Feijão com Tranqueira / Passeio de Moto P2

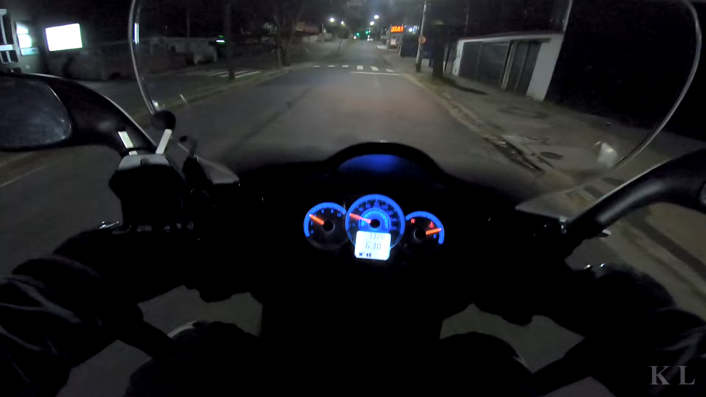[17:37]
Nossa, é 6:30 da noite. Parece que já é umas 8:30 da noite.
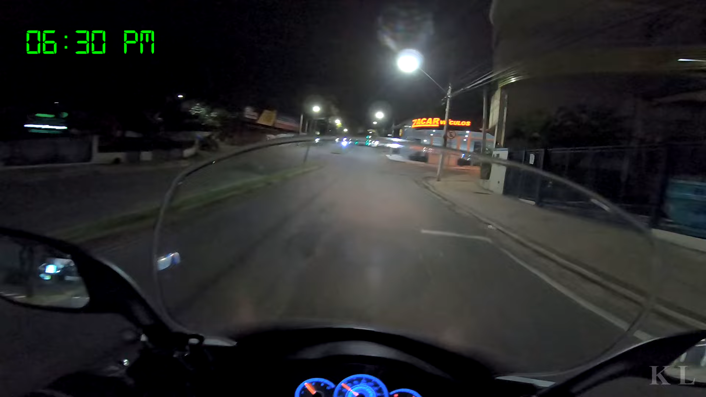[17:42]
Se fosse no verão, era capaz de estar de dia ainda. E abasteceu?
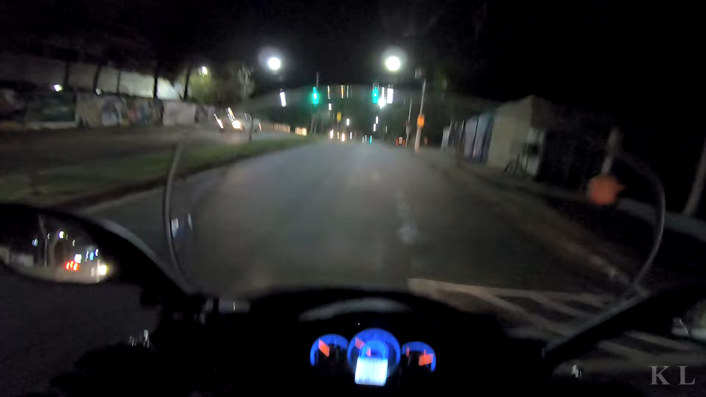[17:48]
Ah, é. Tem que abastecer. A gente saindo aqui da cidade, passar no posto, a gente já abastece.
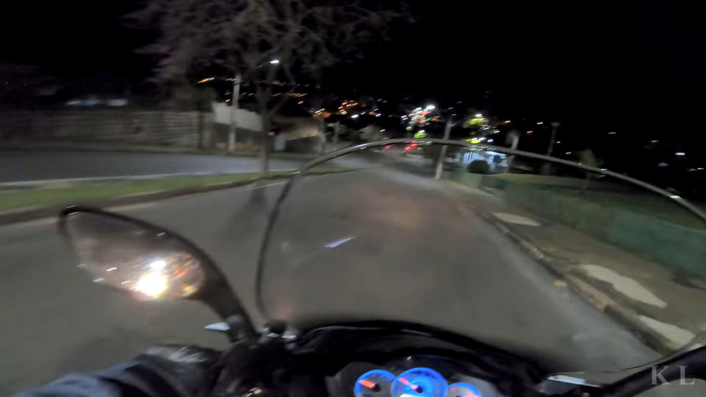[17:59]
Não andamos quase nada. Eu ia falar nessa parte assim, bem
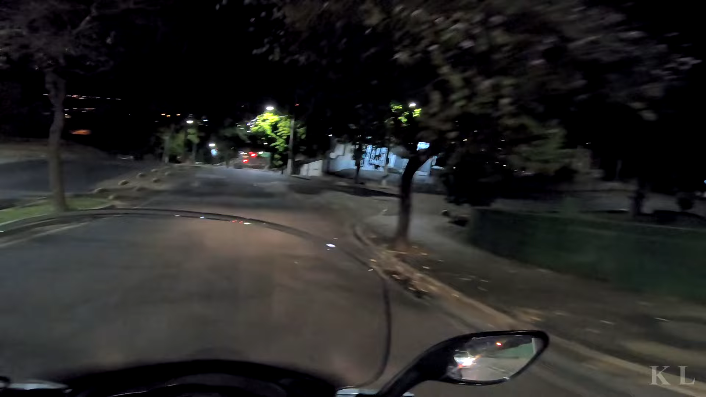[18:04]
com subida e descida, aí né? É direito. Bem íngreme. Direita, positivo. Eu acho que ele tá contando a gente pela Anhanguera aqui.
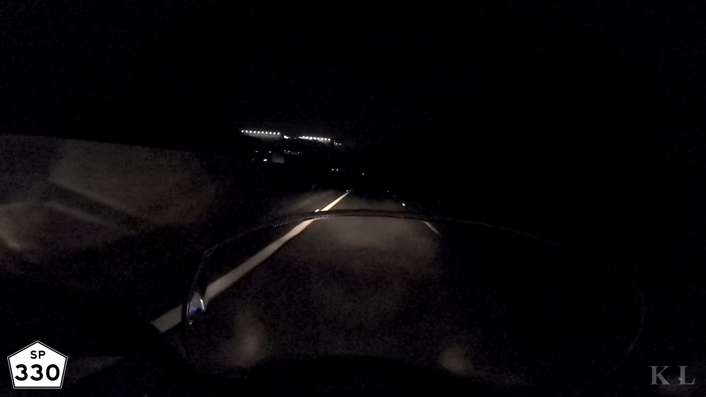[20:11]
Galera, liguei a câmera aqui, tá de noite. Sei que não vai dar pra ver muita coisa, mas fiquei impressionado. Ó, farol da Maria Clara. Olha como é forte. Rapaz do céu, olha isso, olha. Caraca. Eu liguei aqui e falei, você viu isso, produção? Produção nossa, é mais forte que a do meu carro. Rapaz, olha. Farolzão da Citicom. Vamos ver o relampejo. É, o relampejo é os dois, mais forte ainda, ó.